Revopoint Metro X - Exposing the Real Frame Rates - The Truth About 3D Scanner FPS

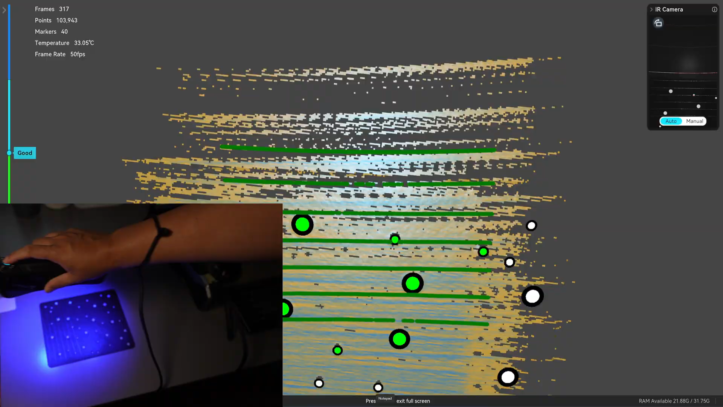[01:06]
see here this is a real time and this is a 50 frames per second scanner should be able to do and the Summon S1 is even faster.
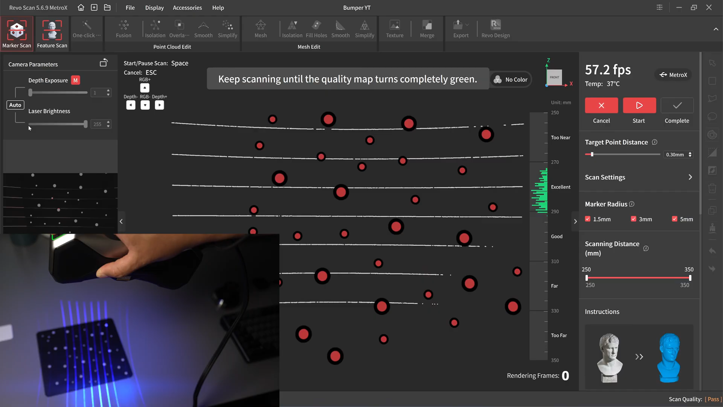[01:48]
Start the scan. It shows here 56 frames per second so I should
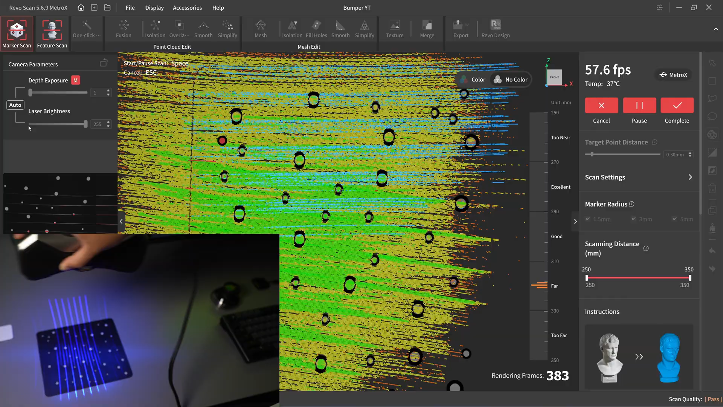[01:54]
be able to move at the same speed as I do with the Raptor but it cannot
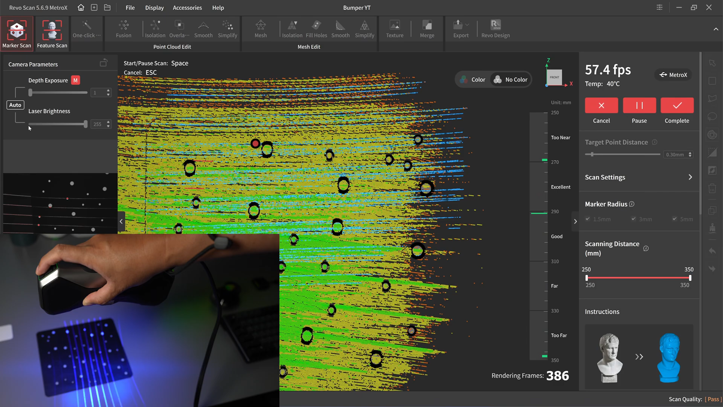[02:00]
catch up so I doubt that the camera is running at the lower speed so it cannot catch up with that my hand movement. So when I move my hand like this even though I have a plenty of the markers it will not keep up. I need to move very slow like this see here this is the speed that
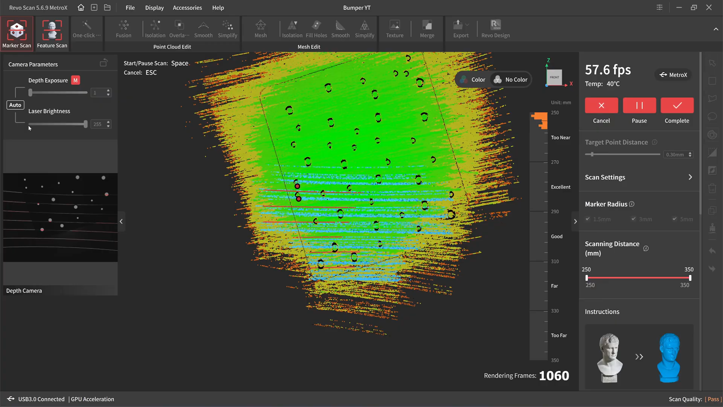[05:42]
even though it shows the higher FPS because the FPS that shows here on the user interface is the frequency of projector strobe light not the speed of the camera.
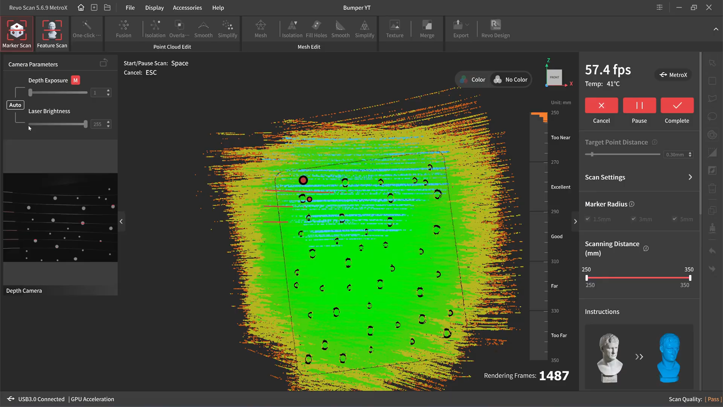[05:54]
The speed of the camera is only 36 frames per second
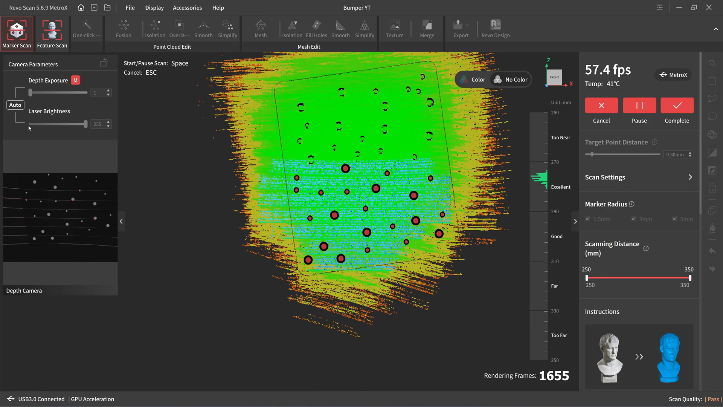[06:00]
which is 28% slower than the Raptor and it is 36% slower than it is report on the screen Okay, thanks you guys for watching. I'll see you in the next video